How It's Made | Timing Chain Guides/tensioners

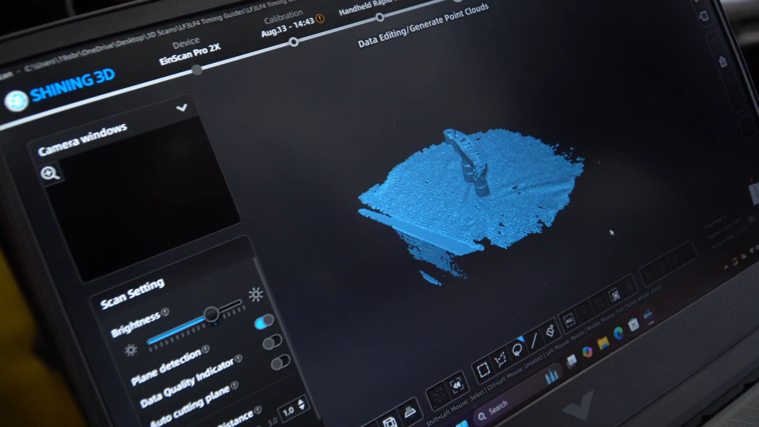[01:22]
I typically do like an A and a B scan of the parts.
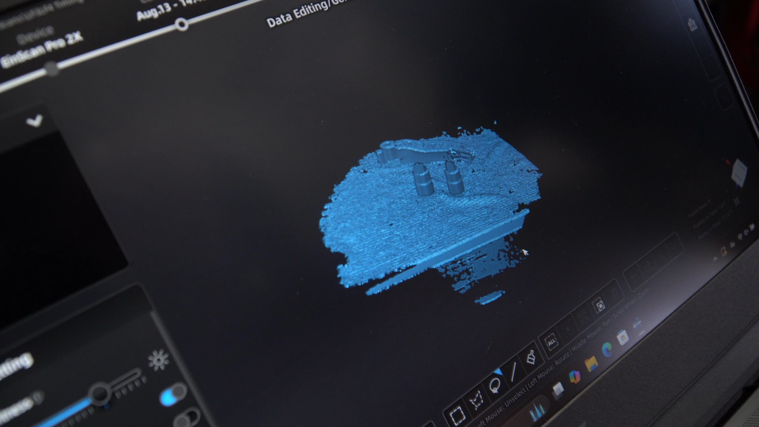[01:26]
I'll, you know, go in and make ourselves a plane here just so we can cut, you know, all the stuff we don't need out of this scan.
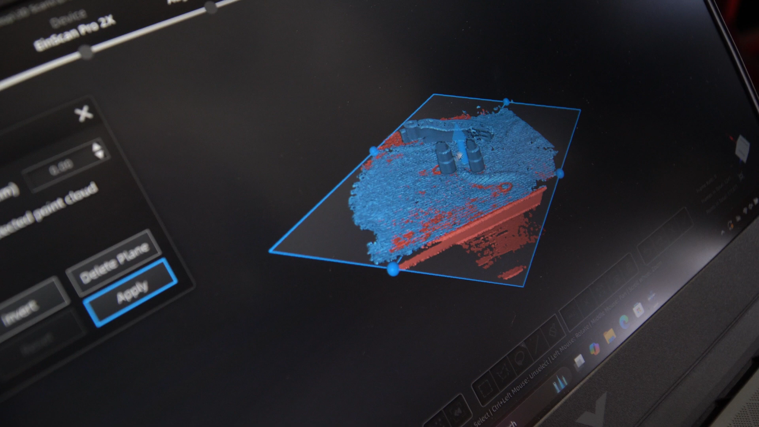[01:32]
Once I apply that, it'll delete all that bit.
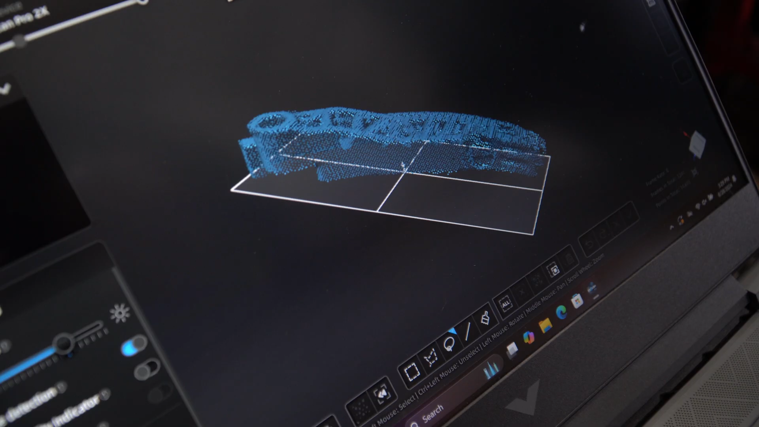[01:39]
And then after that, so you'll see it doesn't look super impressive, right? That's because these are all just data points.
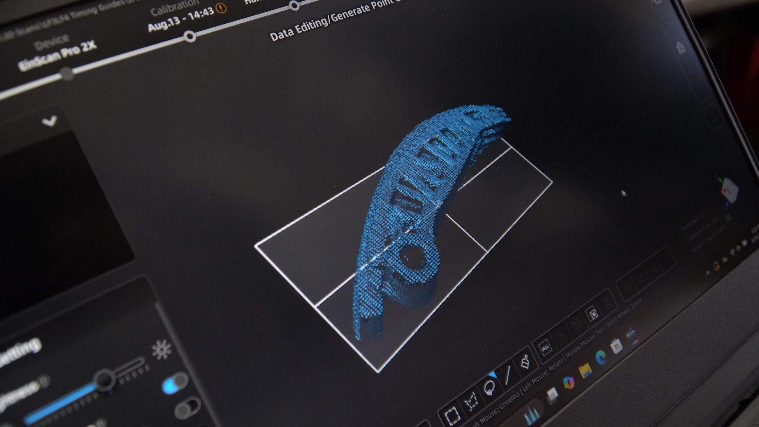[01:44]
We take our data points and we generate a point cloud.
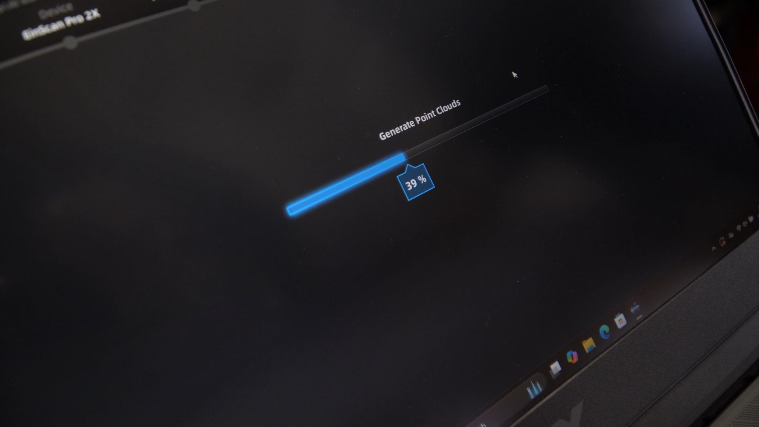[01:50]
That's effectively connecting all of those triangles together to make a solid surface.
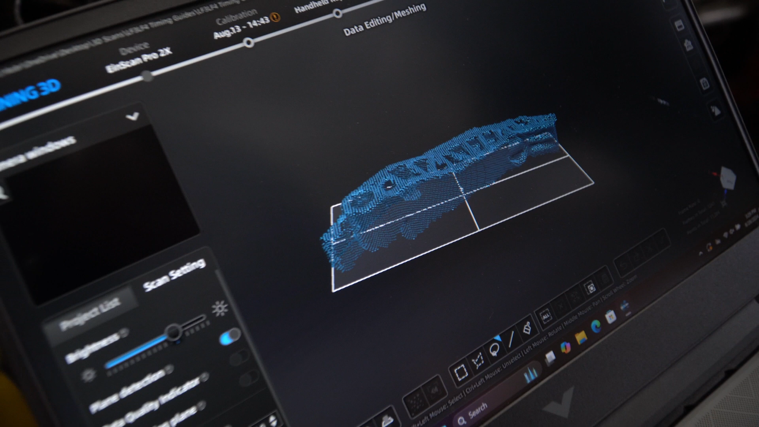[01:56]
After that, we'll make a mesh model which further refines that, you know, those features for us and makes something a little more solid that we can use.